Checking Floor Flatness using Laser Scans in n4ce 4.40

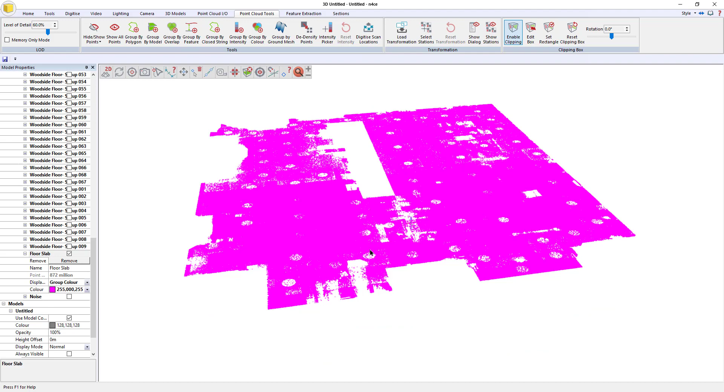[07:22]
I'm back to having a surface or I'm back to having just the points that are on the ground. And if I put that back to intensity, there you go.
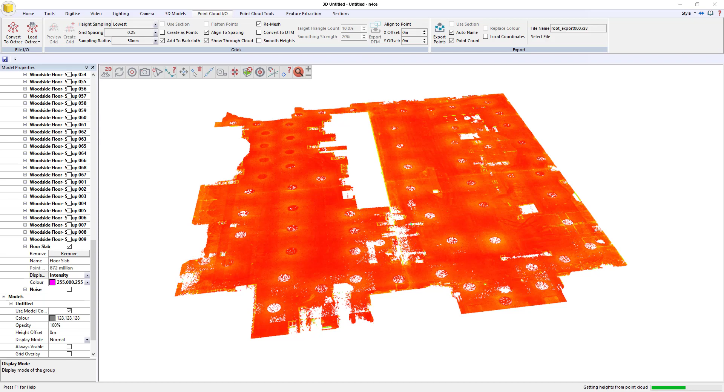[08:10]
And that'll do us. So hit preview. Okay. So there's our preview surface. Okay.
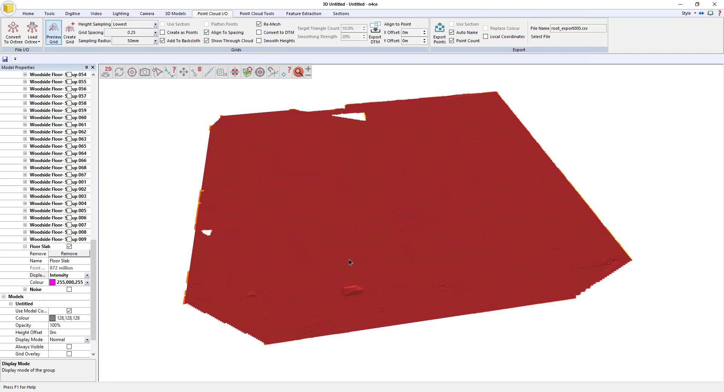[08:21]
And it's obviously a little bit big at the moment, but that doesn't matter. Cause what we'll do is we'll trim it down in a minute. So I'm going to say, yeah, create grid. And we'll call this one floor slab.
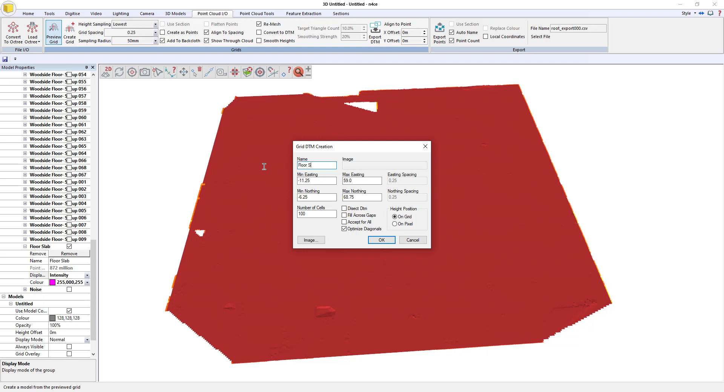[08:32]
What I'm going to worry about is just making sure that the diagonals are optimized so that they, they follow them off the roots of the contours and just press okay.
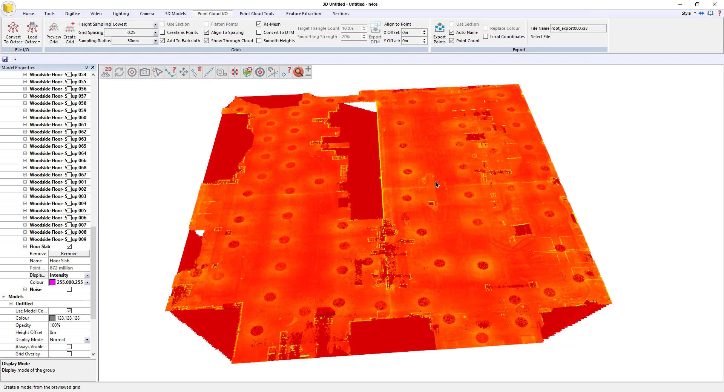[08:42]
That gives me this model.
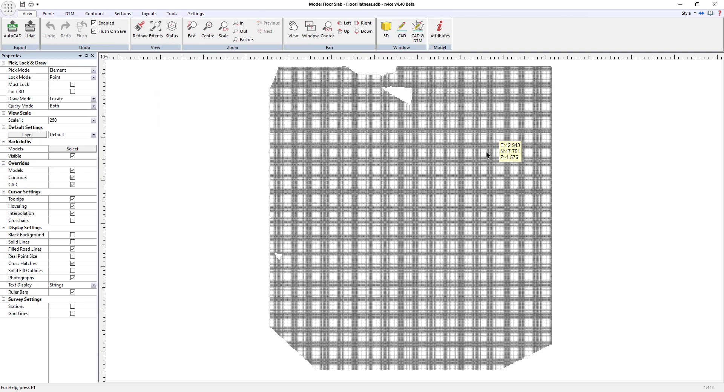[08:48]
So if I do that, first thing I'm going to do is put the image behind it. And just trim out the areas where I don't need the data. So to do this, I'm going to use some tools that are actually in designer. So I'm going to go to points.
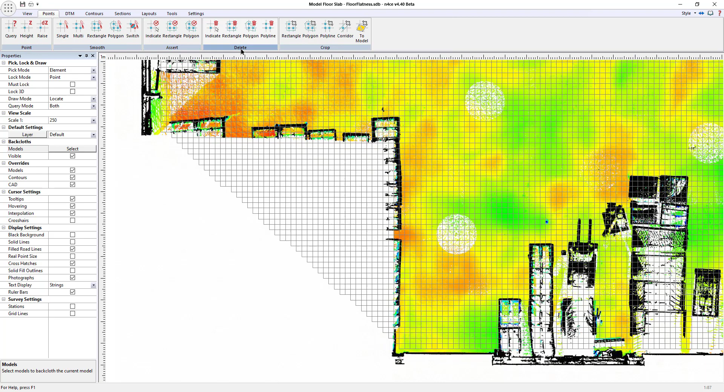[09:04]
I'm going to go to delete by rectangle. Take that section out. Okay. And I'll keep doing this to tidy up the data and will join me when I finish tidying it up.
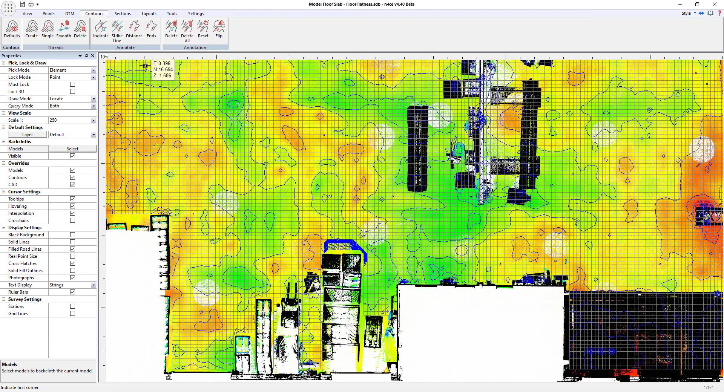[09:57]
So I'm just going to go back to points, delete by rectangle and just tidy those up again.
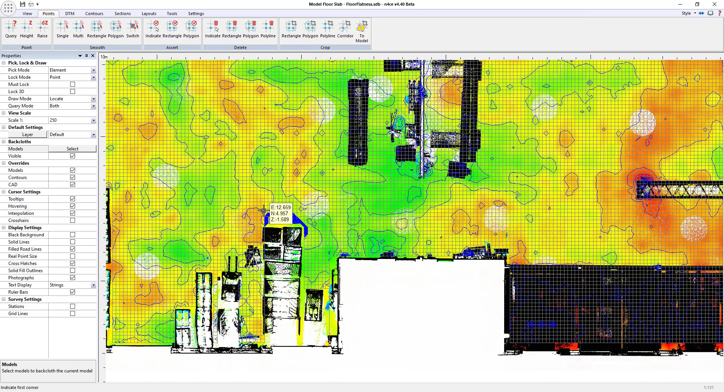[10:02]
Okay. So I've had a go at digging out most of the spikes in the data. If I just turn off the back while using that, you can see there's still one or two, but fundamentally not too bad, I don't think.
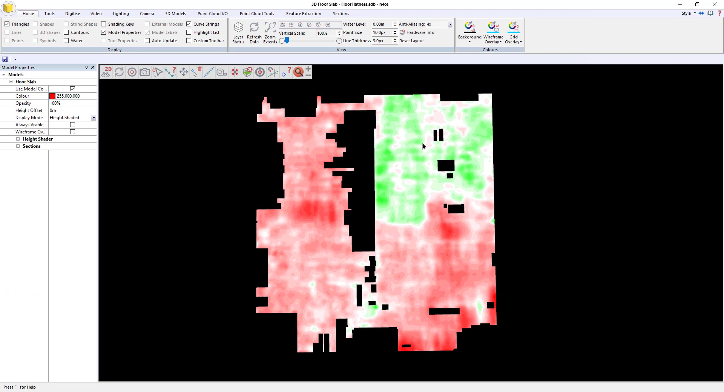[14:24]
I might as well just do that. So I'm going to go to tools. I'm just going to go quick. Okay.